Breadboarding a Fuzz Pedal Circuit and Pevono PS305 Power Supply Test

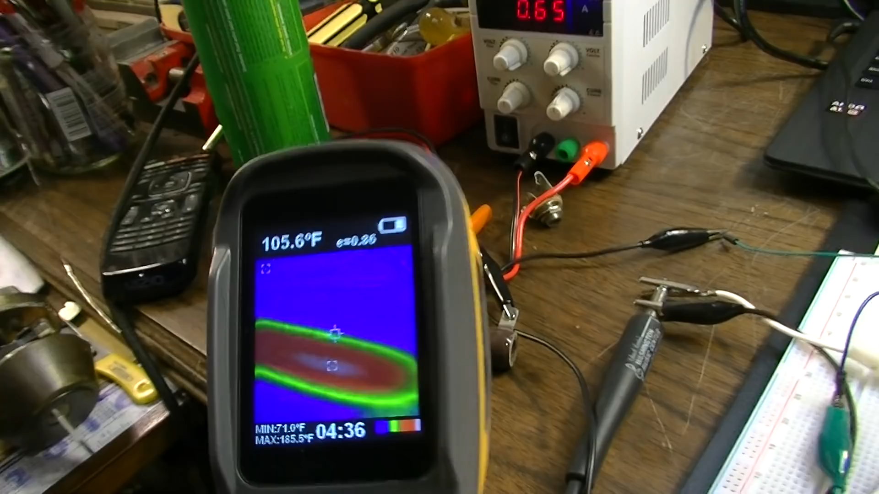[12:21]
On screen: spot 105.6°F, max 185.5°F, min 71.0°F
177 degrees 183 and climbing 85
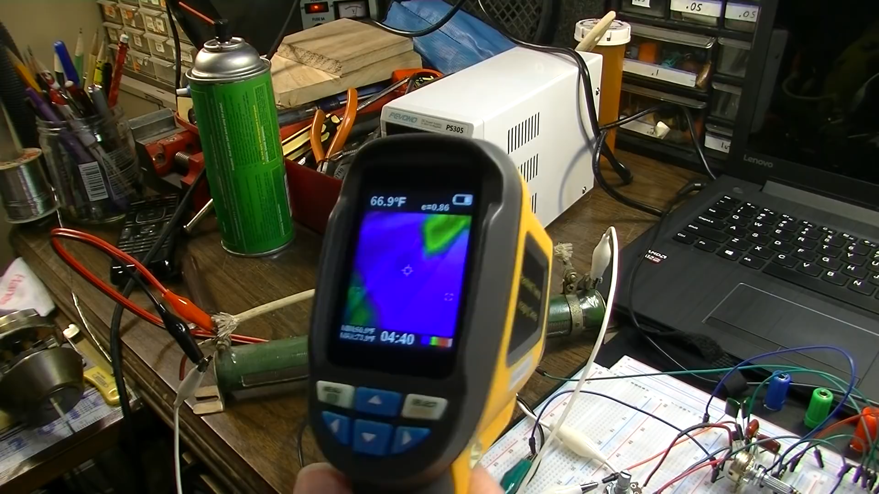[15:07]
On screen: spot 66.9°F
yeah it's getting hot right there look at that here see that 400 degrees 500 degrees wow
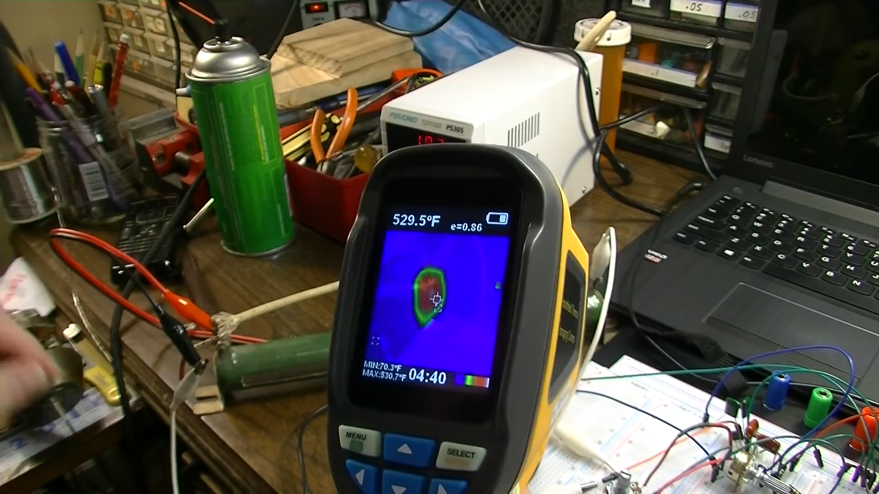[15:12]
On screen: spot 529.5°F, max 530.7°F, min 70.3°F
look at that see my reading down here well 400 576 degrees right there at
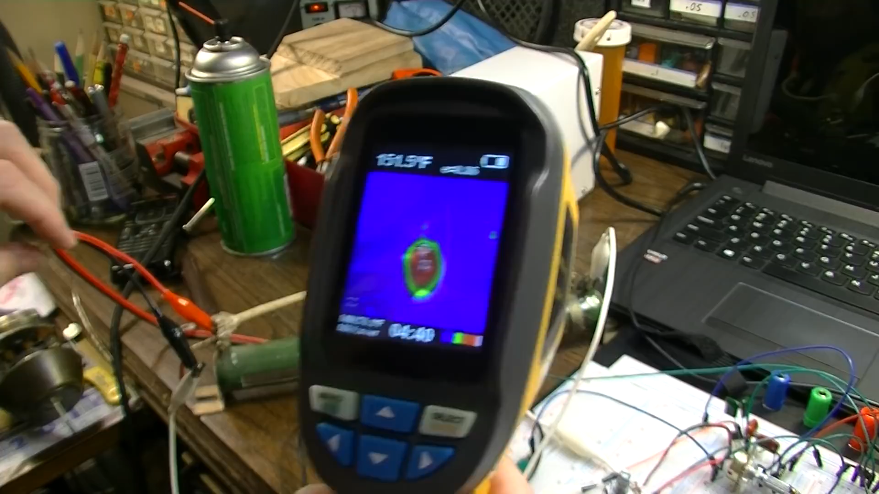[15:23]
the at that pole it's a bit confusing at first because you have this wire right here on top hooked into this thing